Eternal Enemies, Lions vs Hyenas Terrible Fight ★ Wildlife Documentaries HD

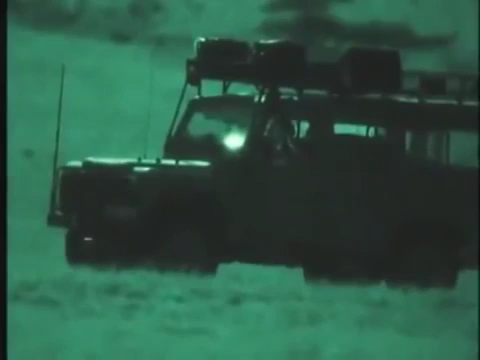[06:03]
We use this technique that we call call-ins, and we basically have a tape of hyenas on a wildebeest kill.
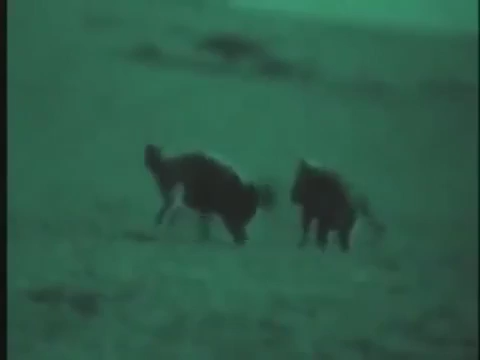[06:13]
And when hyenas want to kill, they make these whooping noises and these fighting noises.
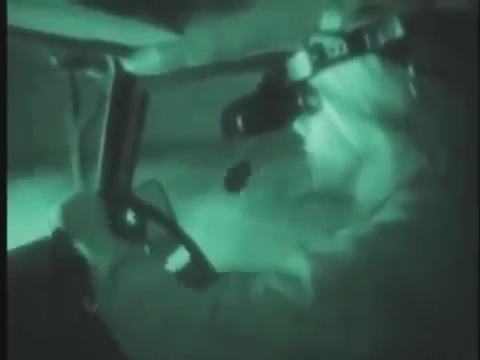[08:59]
kills or whether they're more likely to go after a new animal of their own.
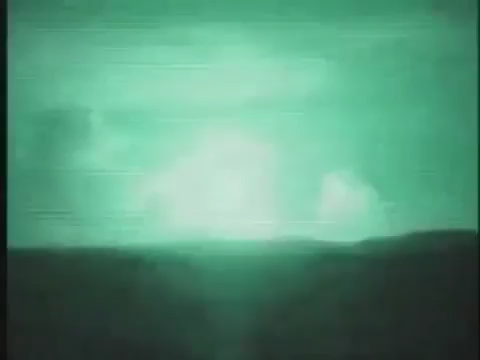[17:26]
blackness even picks up stars invisible to human eyes.
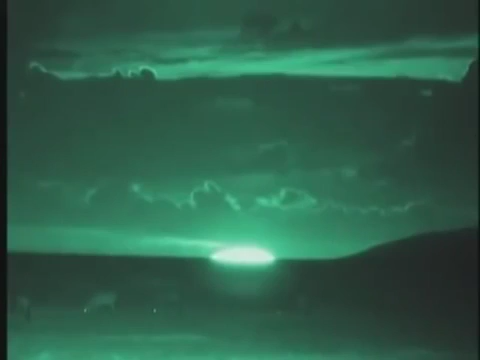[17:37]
Suddenly, the landscape is illuminated as if by searchlight.
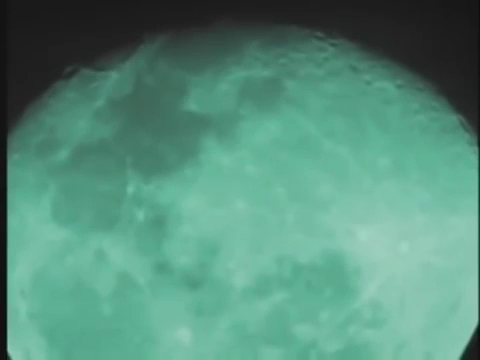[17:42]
Even so, humans can still only just pick out shapes. But to the grazing animals, it's as clear as day.
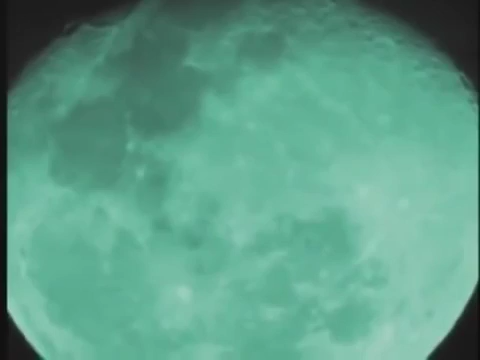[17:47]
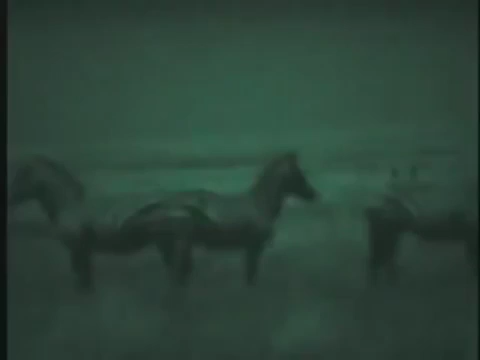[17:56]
The camera reveals crouching lions invisible to the naked human eye.
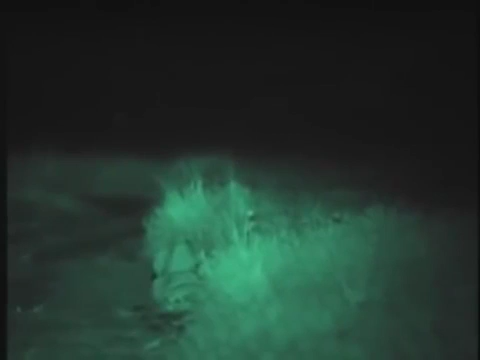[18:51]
One crawls into position to jump a victim.
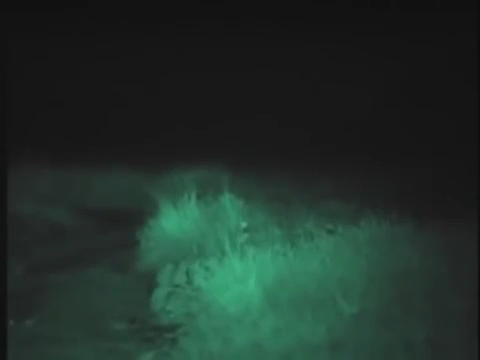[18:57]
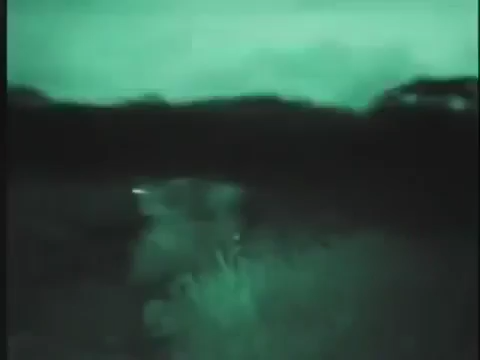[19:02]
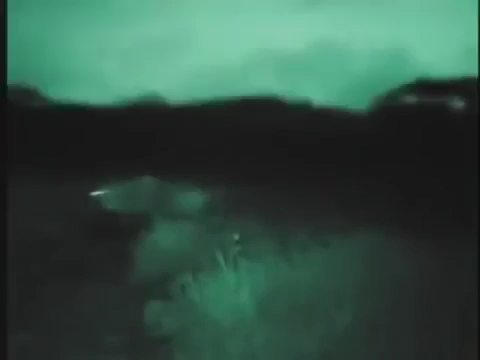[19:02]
A quick dash and it's soon over.
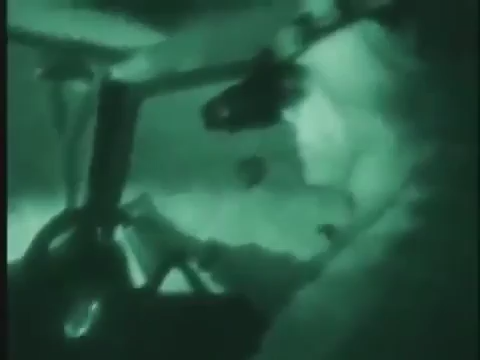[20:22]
Paula White's night vision goggles work
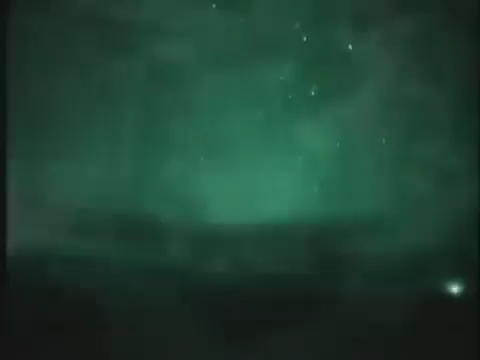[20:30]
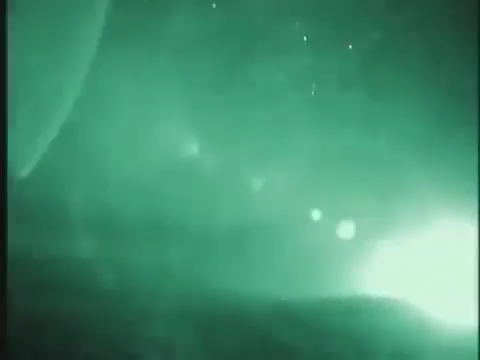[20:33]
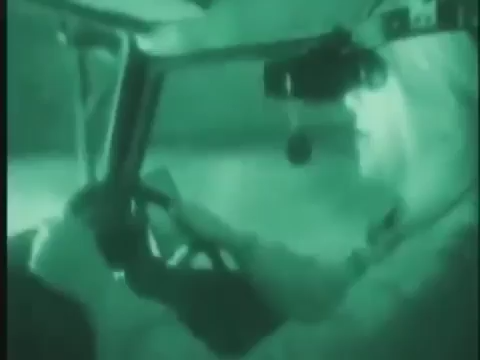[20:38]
nocturnal animals,
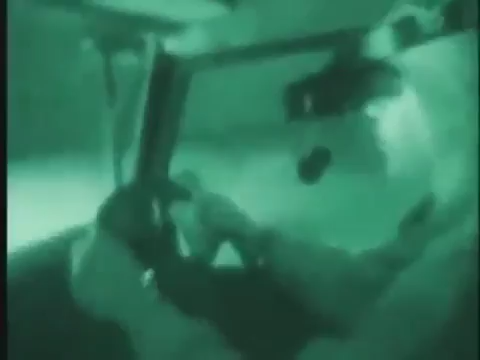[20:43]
in their natural environment is really quite a breakthrough for research. Certainly I didn't begin to see the full range of hyena behaviors until I started coming out at night and using this sort of special equipment.
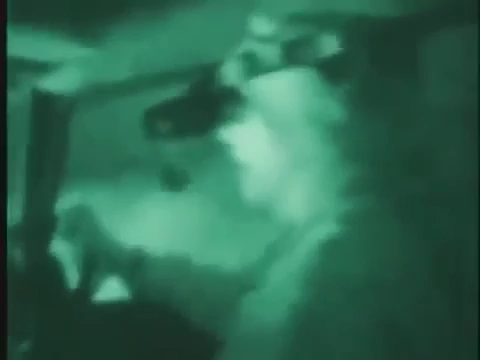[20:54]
It was very frustrating to me otherwise, because as dusk was falling and my own ability to observe them was,
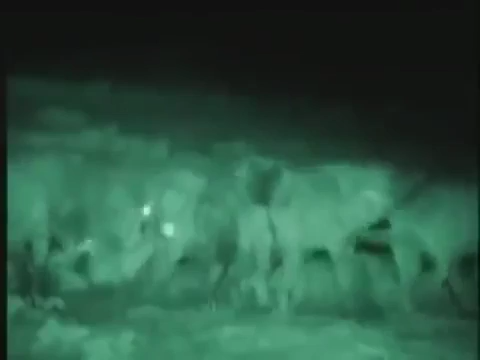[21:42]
And actually that's where the term laughing hyena came from.
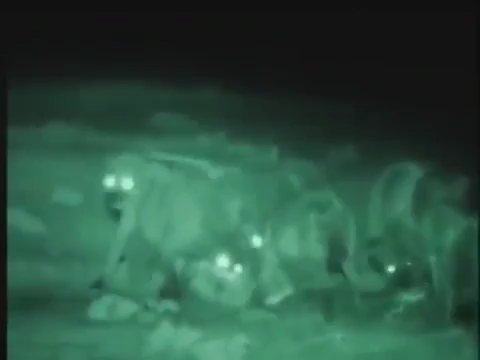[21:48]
But that's the sound I really associate with kills. And it's a thing that other hyenas and lions hone in on as well.
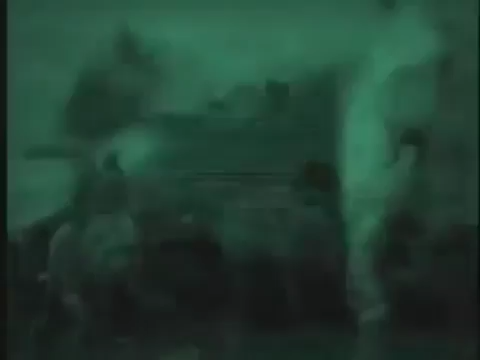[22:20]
Their jaw muscles are as big as a man's arm.
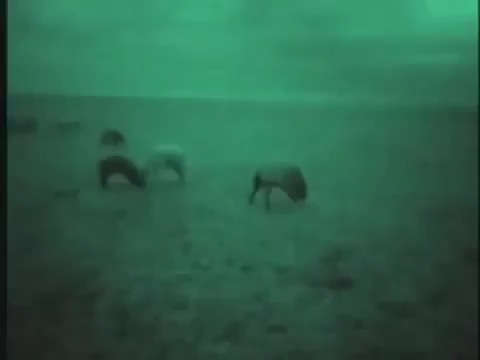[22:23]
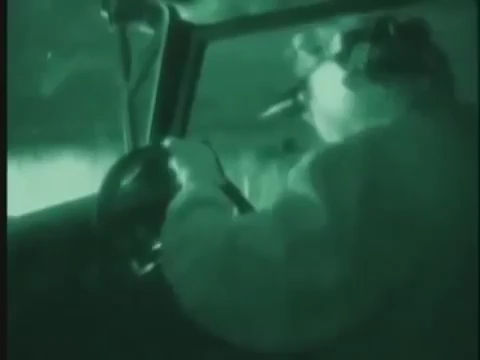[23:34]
Camera unveils a night world full of animal life.
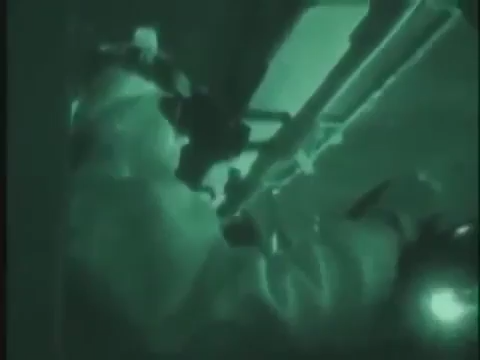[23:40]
Just how close these animals come to humans astonishes the researchers.
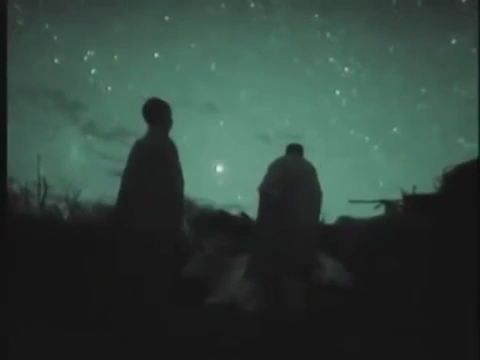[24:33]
The Maasai mounted a fence, but it's dangerous.
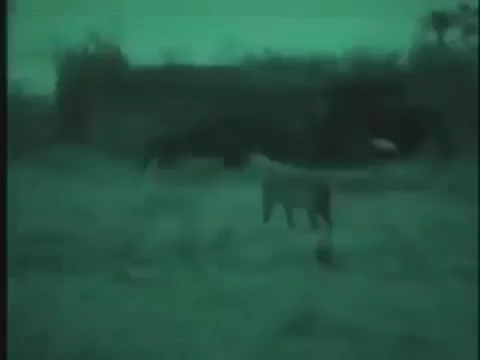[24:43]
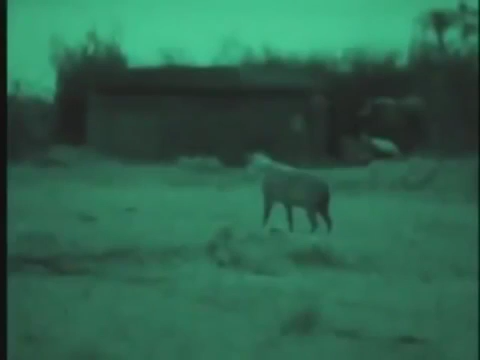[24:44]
There are burglars about. The guard dog is aware of the hyena, but the Maasai will register its shape only dimly.
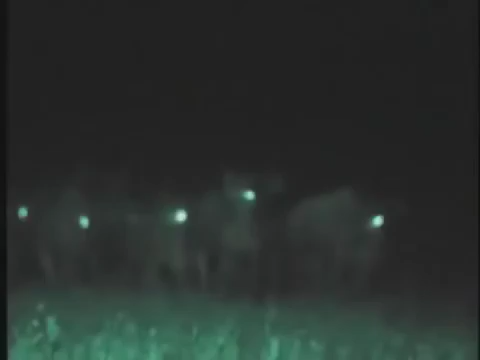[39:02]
The darkest hours of the night see restless action.
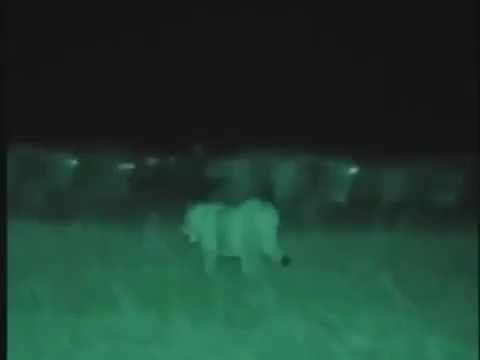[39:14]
Animal hunters are about in numbers never seen during the day.
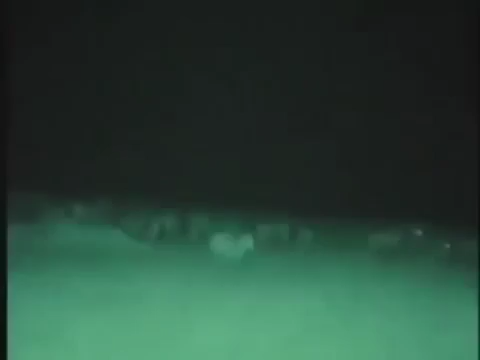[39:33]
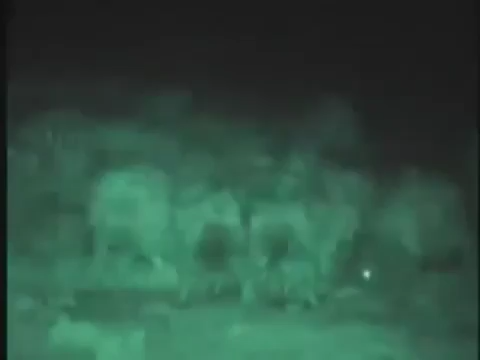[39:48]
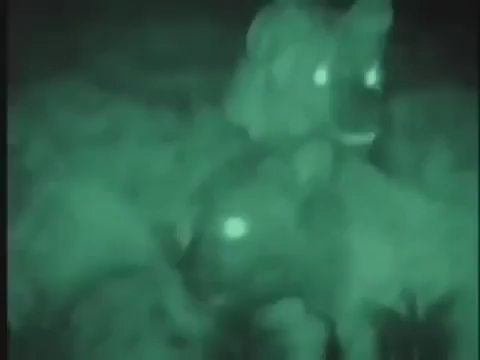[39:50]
They've made a kill in another clan's territory.
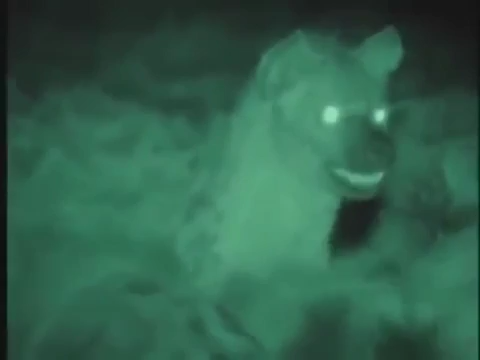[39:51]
It isn't long before one of the owners claims his rights.
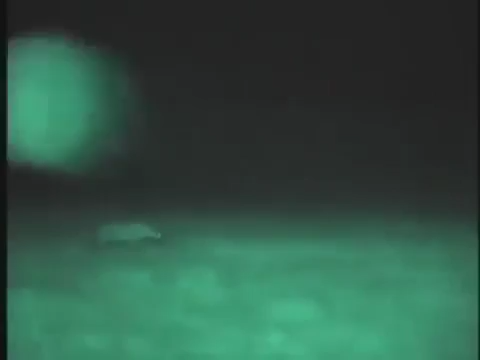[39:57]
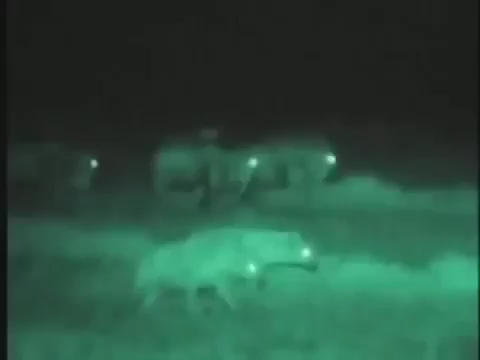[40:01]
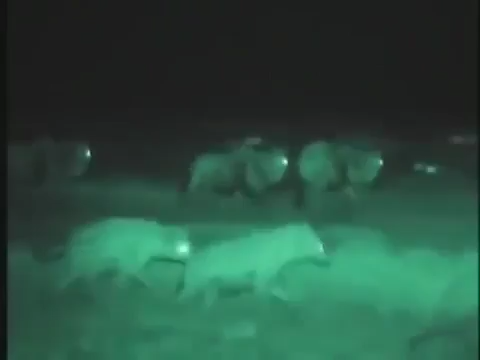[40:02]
He calls for support from the other residents.